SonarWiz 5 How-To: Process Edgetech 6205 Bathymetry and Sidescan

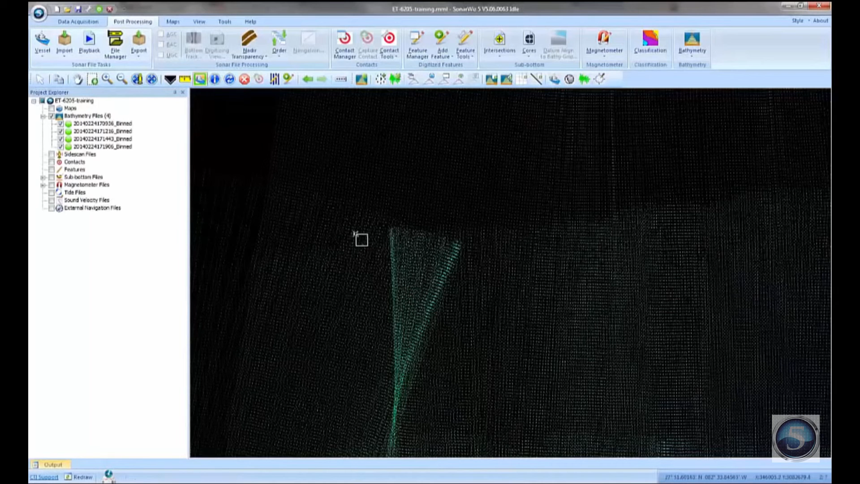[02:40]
In fact, you can see these are raw data points. If you zoom in, you can see that we've got individual XYZ points drawn into the plan view. So this is where you sort of begin your editing process in SonarWiz. One of the first things you're going to want to do is probably examine these points in 3D to see, well, how do they look? And so there's a 3D area editor in SonarWiz, and these toolbar buttons here at the top allow you to get into the editor. So I can come in and select an area, a graphical area I want to edit. And what this does, it'll open up the 3D editor.
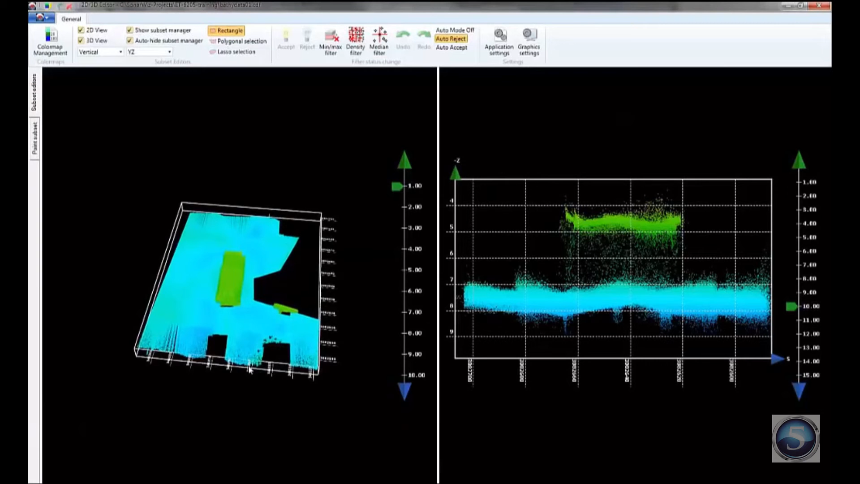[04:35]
And so I could do something like this, just as a demonstration. Right click to close that polygon, and then the editor will load up with that kind of crazy shape polygon there. Again, you can edit in either side of this view. And I see I've got a few points over here that look suspect here.
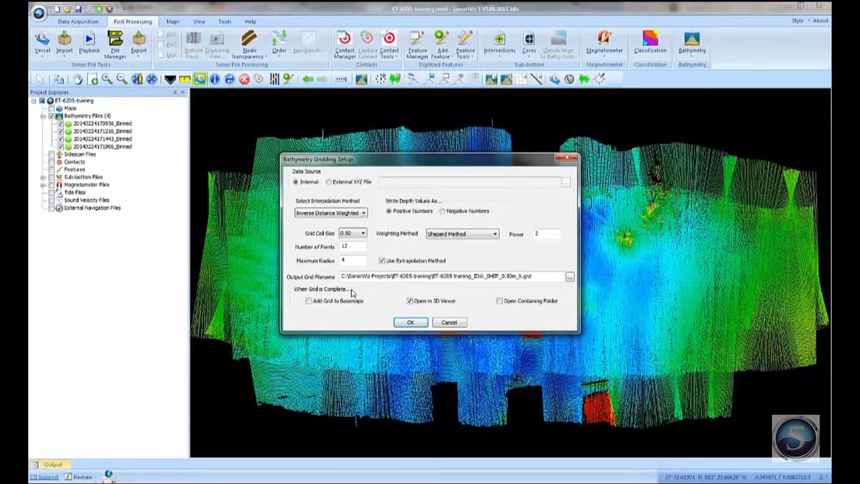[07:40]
it will extrapolate between those holes and fill them in for you. And then finally, at the bottom here, it says, what do you want to do when the gridding process is complete? So we can add that grid as a base map. Actually, let's do that. And we'll also add, open this grid in the 3D viewer. So let's kick that off. That's a background process. And so down here on the toolbar, or the status bar, I'm not sure if you can see this or not in the video, but it shows me a little progress icon here of where that gridding process is. And so when it's finished, it will execute the instructions that I gave it. So the first thing we see here is that we've got, we have now,
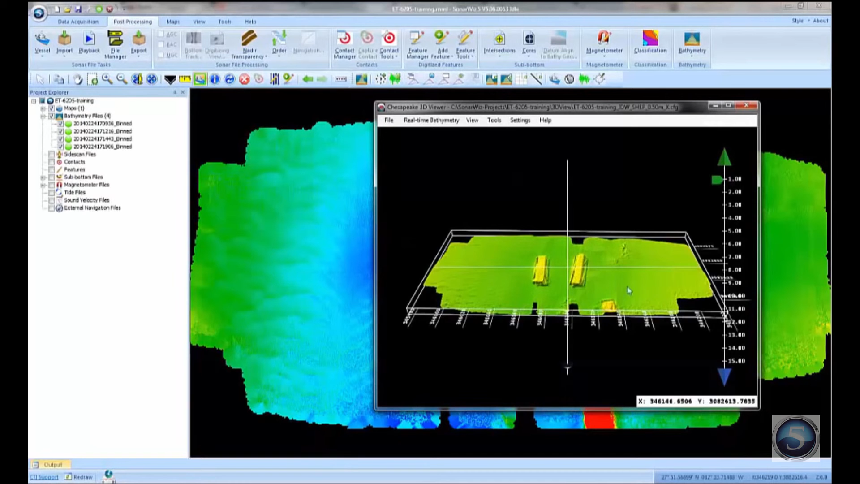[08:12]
a gridded surface of those barges showing the bathymetry of the surrounding area.
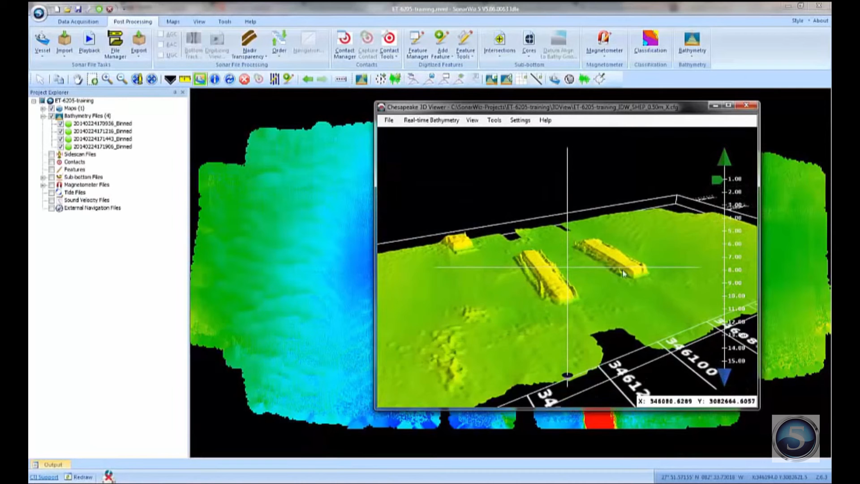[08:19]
And that's been opened in our 3D view. Now, back in the Sonarwise plan view, I also notice now that I've got an entry in the maps section, because I told the software to load up that grid file as a base map when it finished. So now if I turn off my bathymetry files, you notice I still have this gridded bathymetry in the background. So this is the 50 centimeter gridded data that we brought in as a base map.
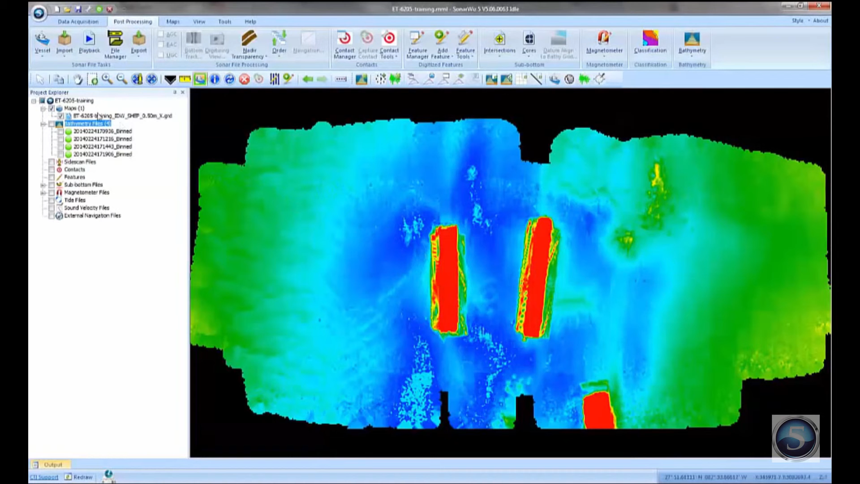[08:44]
Turn that off, and go back to looking on our raw bathymetry points, and that's what we've got.
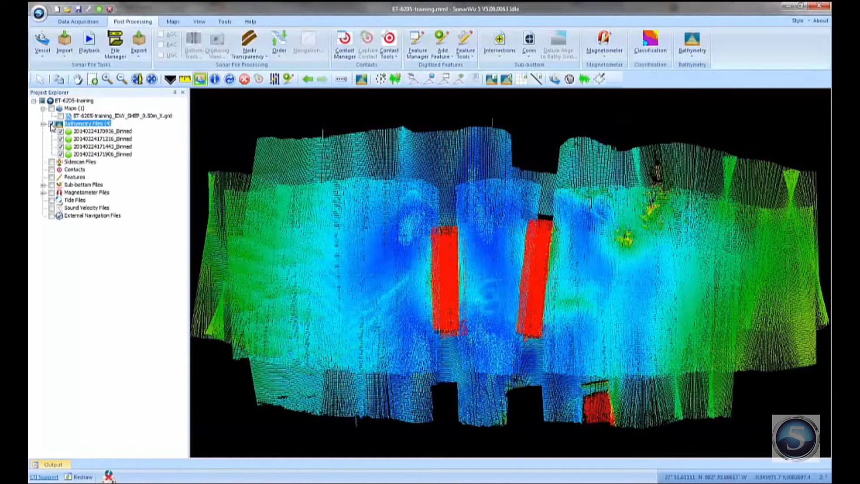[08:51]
Okay, now how do we merge the side scan data with this bathymetry? Let's go ahead and import again.
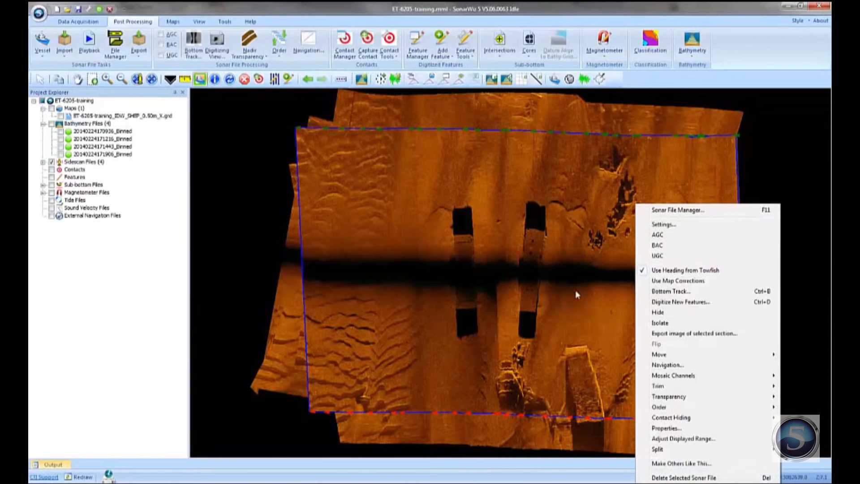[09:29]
And you can see it doesn't look like the bottom tracking has been done very well, so let's go in and look at that real quick. The bottom tracking, it's not bad, but it's sitting just above the bottom, which is leaving this sort of dark, nader area in the middle. So I'm going to go ahead and retrack that file.
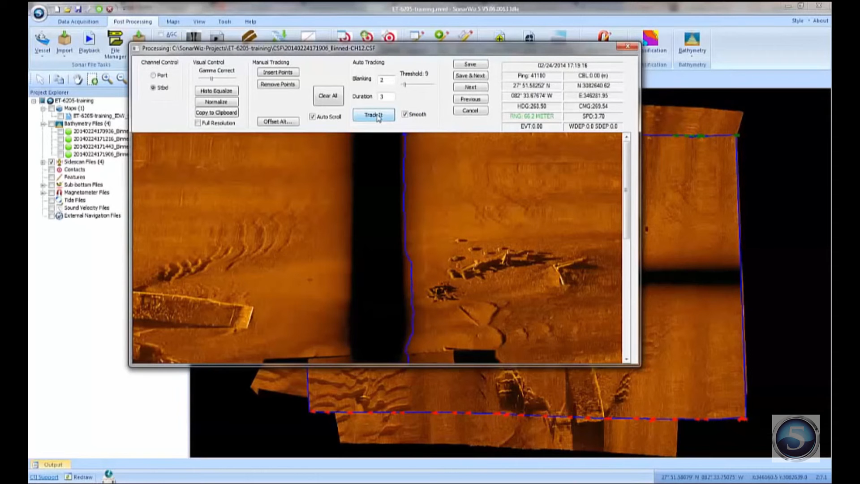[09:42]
Adjust our tracking parameters. That looks a little better. I'll save that file and load the next one. Repeat the process. Save and next again. Track it. Save and next one more time, and track that.
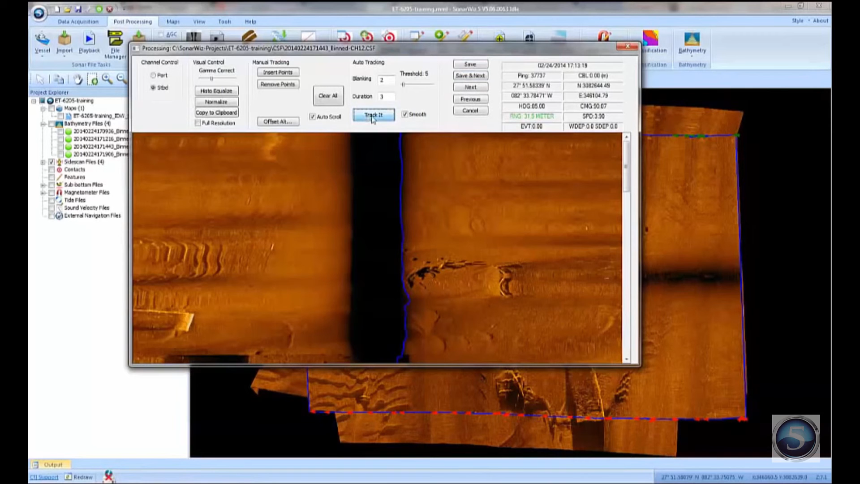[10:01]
We've got a little part here where the tracker didn't like going over that spot there at the end of the barge. We can clean that up by manually tracking over that edge. Use the right mouse button to erase points, and the left mouse button then to go in and insert over that edited section.
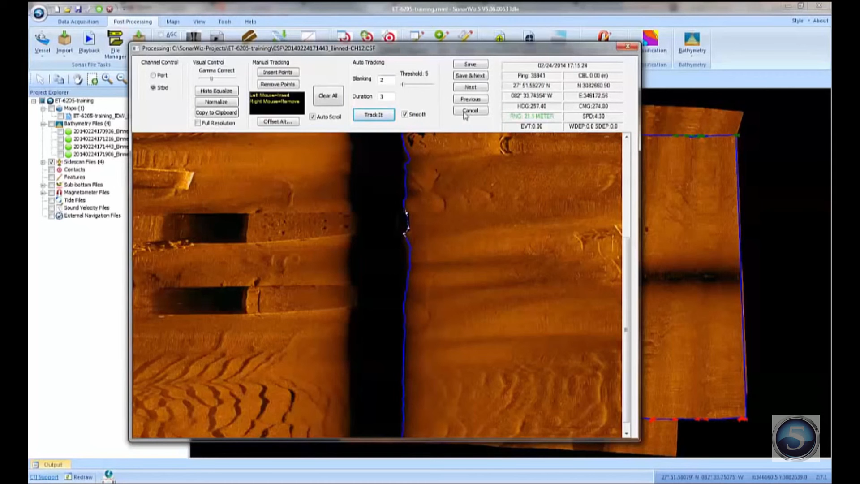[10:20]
Okay, so those are my four JSF files. And what I want to do now is I want to make a surface from these files and merge that with the bathymetric data. Just real quick here, we have a few options for how to handle the overlapping area here. So we've got four files that are almost all right on top of each other.
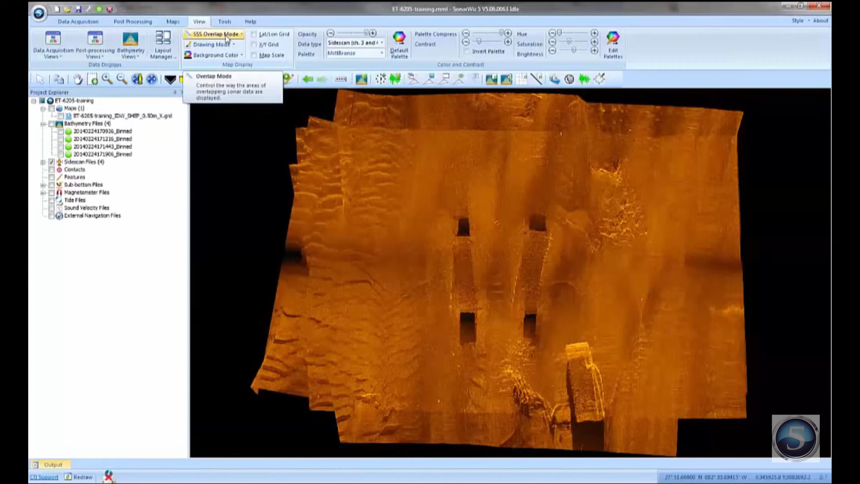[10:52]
In the side scan overlap mode, we've got what's called cover up, which is the mode we're in now, where the last file drawn covers up all the files underneath of it. And we've got average, shine through, and root mean square, which these are just different methods of combining the data. So it blends the data together using the different statistical function to do the blending. So if we wanted to, we could play around with that, or we could change the order. We could click on a line and say, in cover up mode, we could say send to back or bring to front. So you can kind of poke the lines forward or backward in the stack of sonar files. Okay, let's go ahead and save this side scan mosaic as a geotiff image. And I'll just do it at 50 centimeters.